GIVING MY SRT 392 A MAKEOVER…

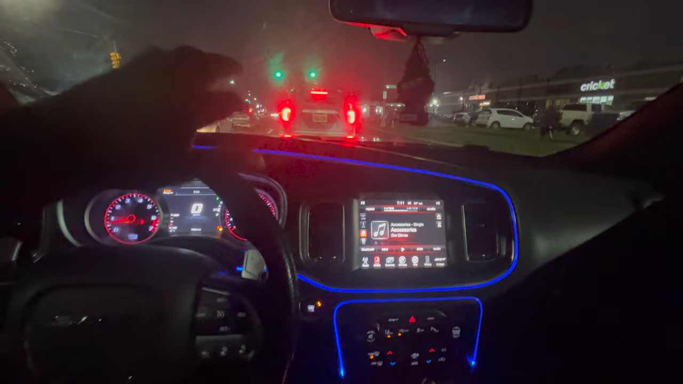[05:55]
There's nighttime, there's vlogs and stuff like that. Okay, boom.
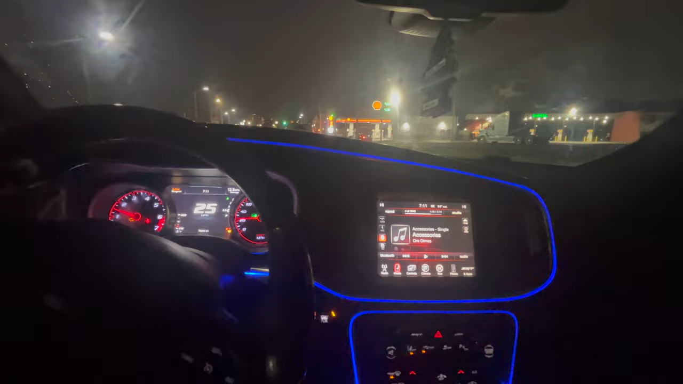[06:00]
Let's pull up in here because we about to run out. If I run out, I'm gonna have to need y'all to come get me. No cap. What they got going on over there? They might be having damn near like a little party.
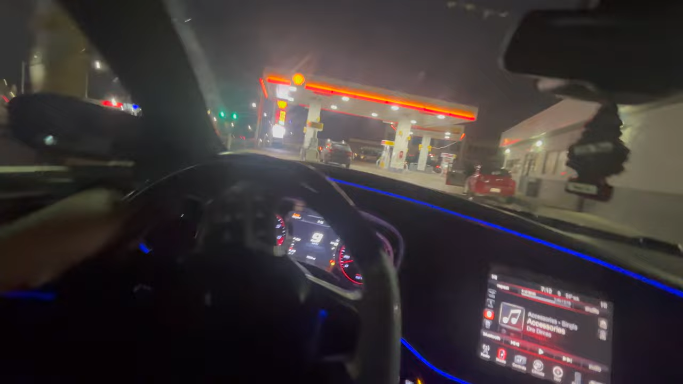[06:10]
I think we should go this way and just spin.
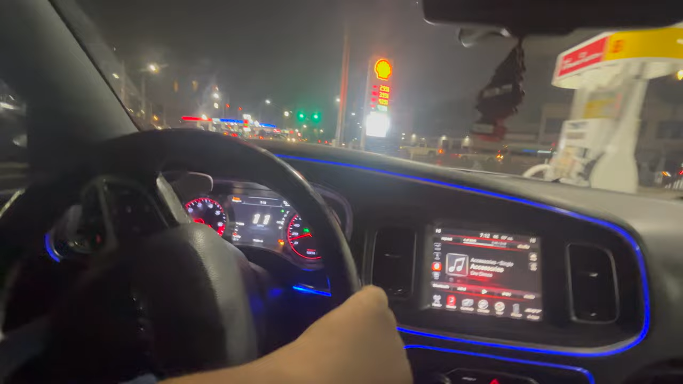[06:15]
Oh shit, it's on the left side. I am a dork. All right, now I'm tripping. We going this right here. Boom. Tap that mug real quick.